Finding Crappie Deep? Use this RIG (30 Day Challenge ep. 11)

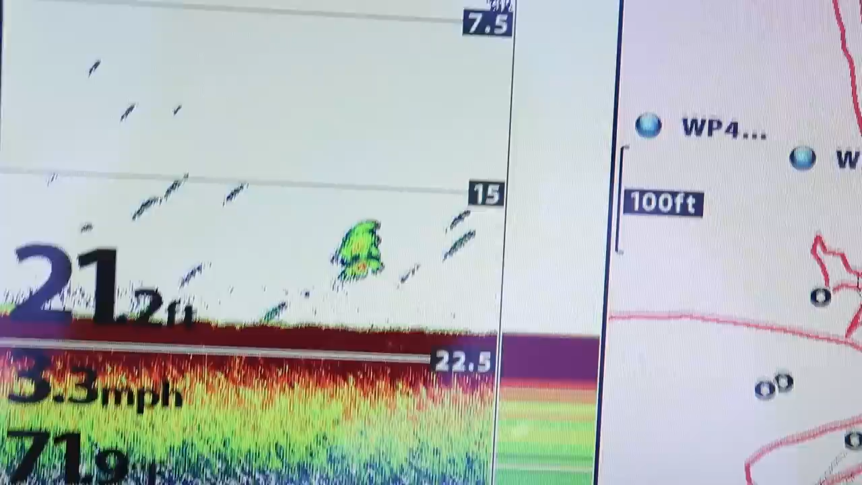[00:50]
On screen: depth 21.2 ft, speed 3.3 mph
open water there's a few uh i have a few brush piles marked out but they're from
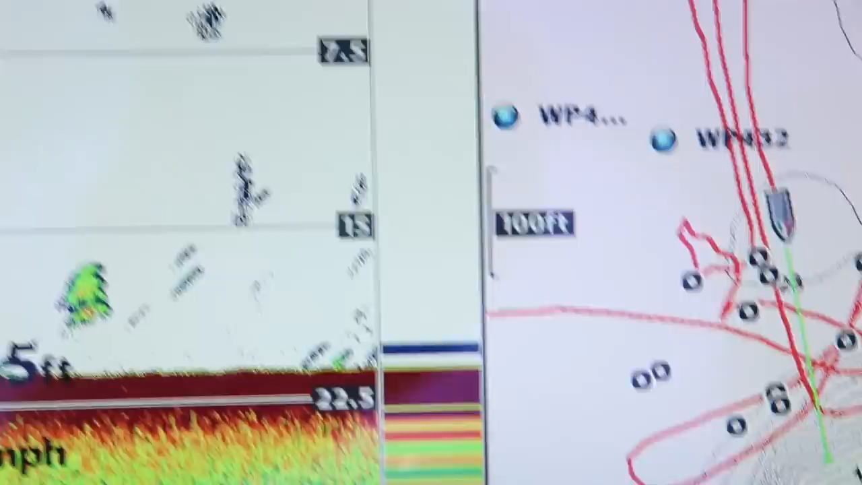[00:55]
what i've seen they're really not that tight but this is kind of what you want to see they're just kind of spread out all over
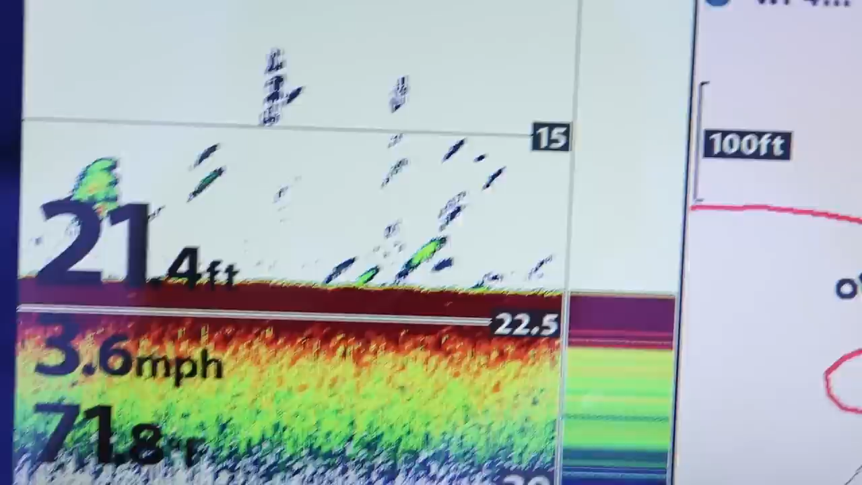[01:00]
On screen: depth 21.4 ft, speed 3.6 mph
the bottom here 21 22 feet of water something like that this
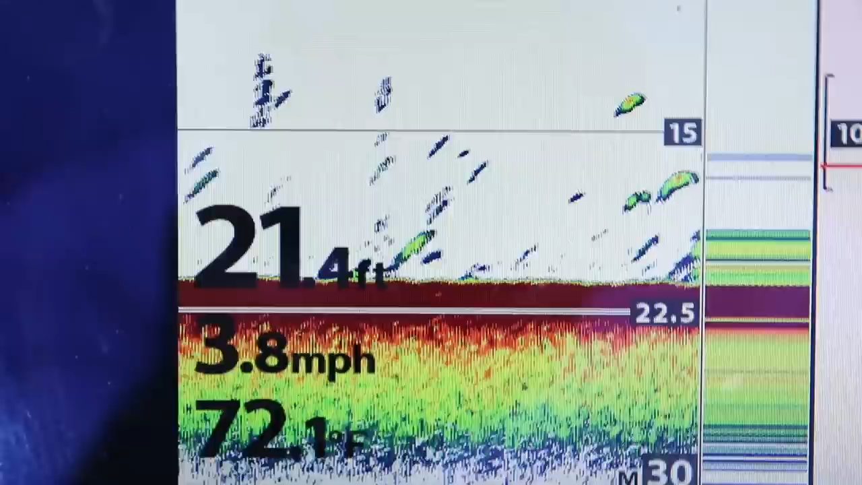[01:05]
On screen: depth 21.4 ft, water 72.1°F, speed 3.8 mph
is what they're doing right there this is a that might be a clump of them i don't think that's a brush pile
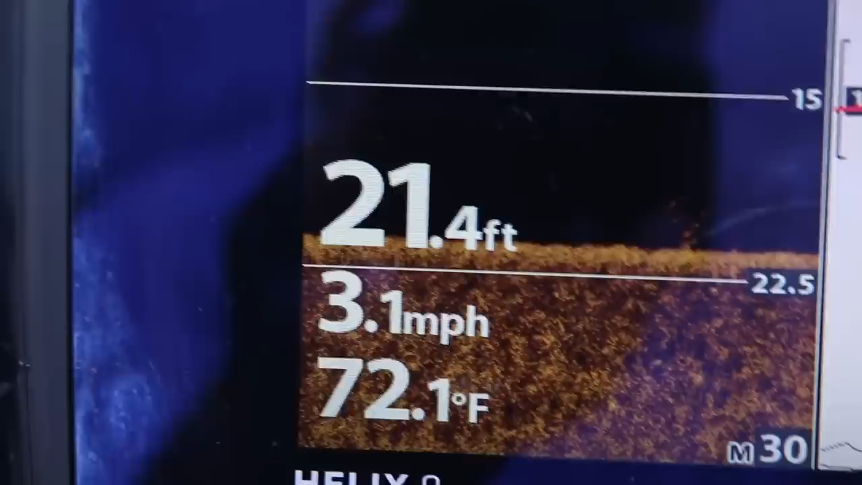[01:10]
On screen: depth 21.4 ft, water 72.1°F, speed 3.1 mph
that might be an old one but yeah there we go that's what we want to see on the 2d
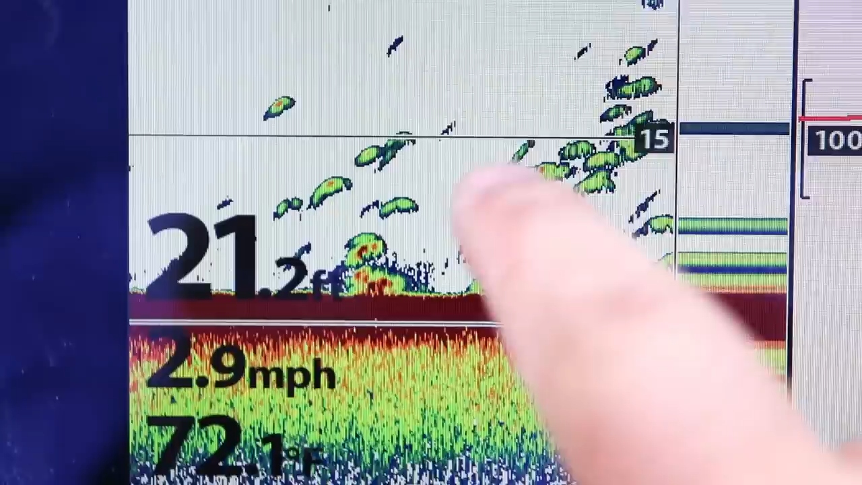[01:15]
On screen: depth 21.2 ft, speed 2.9 mph
just fish stacked up all over the place so uh let's get up front
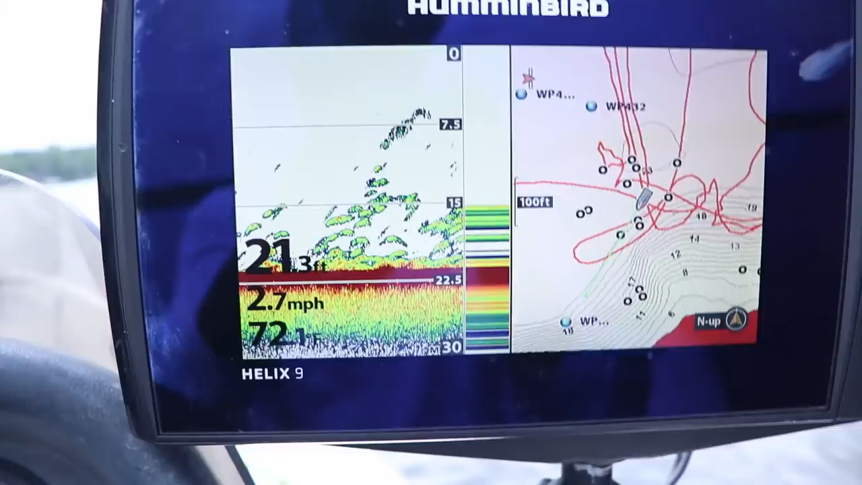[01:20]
On screen: depth 21.3 ft, speed 2.7 mph
throw the drop shot in the water and try to catch a bunch of them that's what we're looking for on 2d
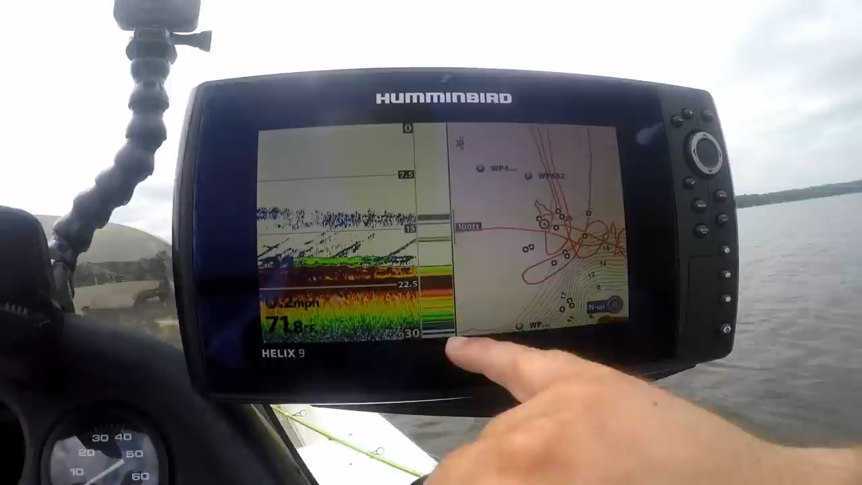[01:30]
right on the bottom i'm going to show you on the live scope just kind of all spread out
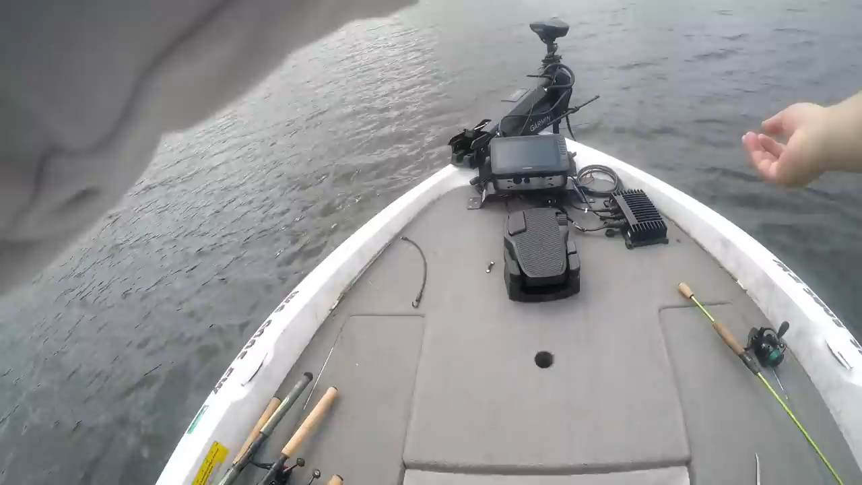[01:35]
there's actually a brush pile beneath me but they're not i mean there's a ton of
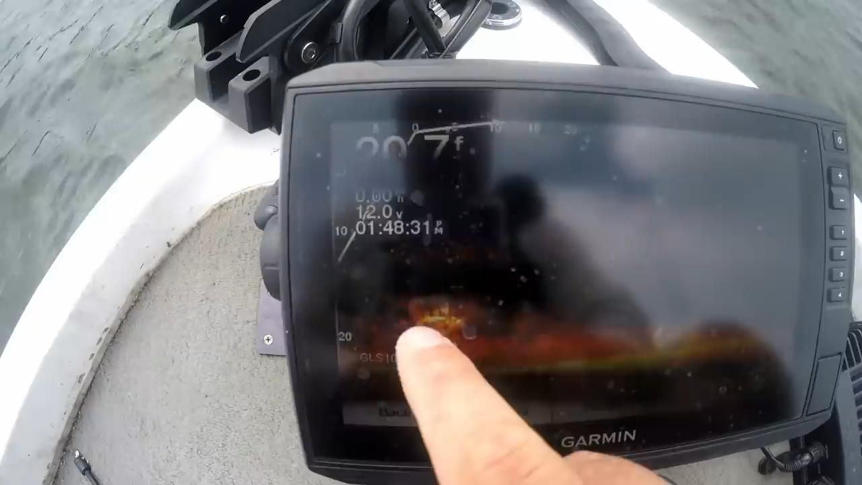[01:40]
small bait fish on it but most of them are just kind of spread out there's another brush pile they're spread out between the brush
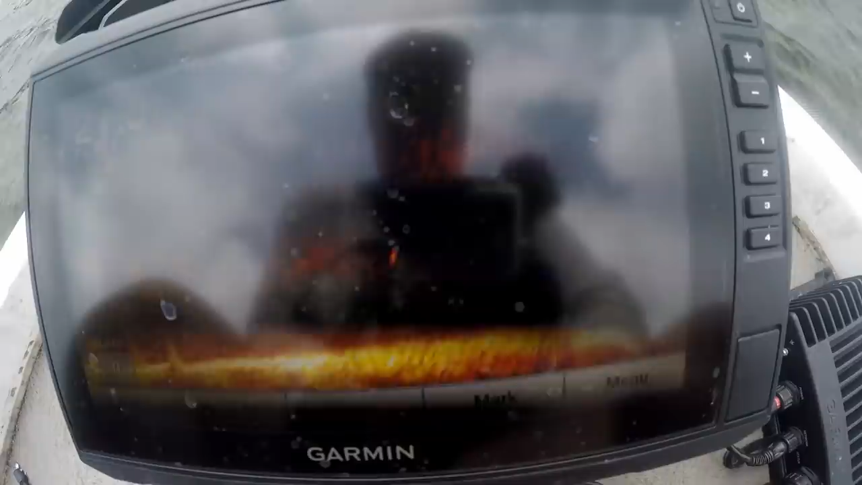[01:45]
piles is what they're doing so we're just going to pitch this thing out and here's what we got set up
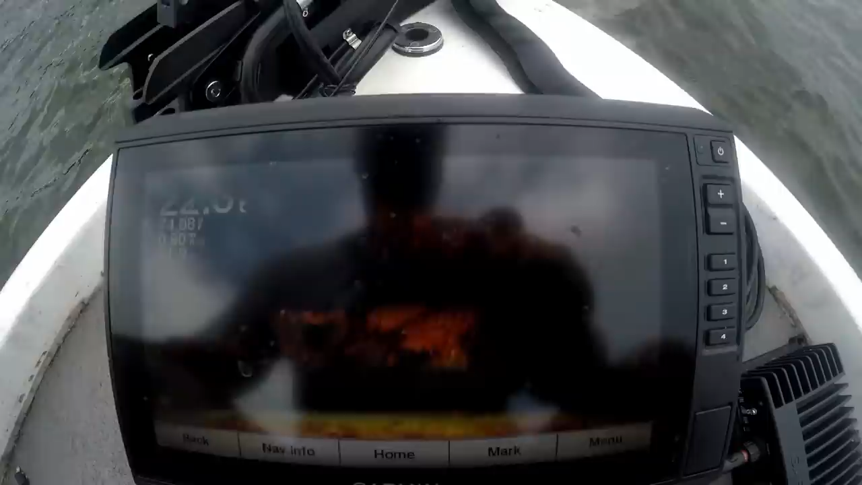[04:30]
of that right there see all these bait fish on top of it you can barely see the brush pile now but there's
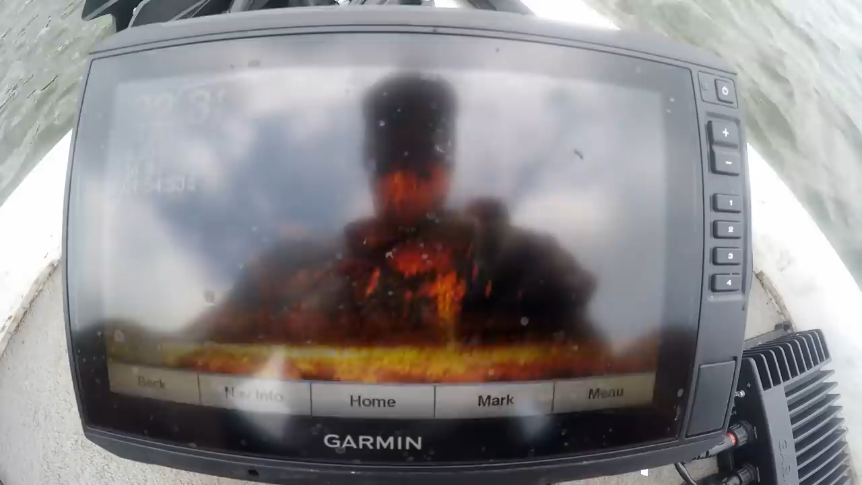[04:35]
a brush pile bunch of bait fish and i don't just mean crappie i mean there's small little bait fish these crappie are feeding on they're starting to get really stacked up tight to the brush piles so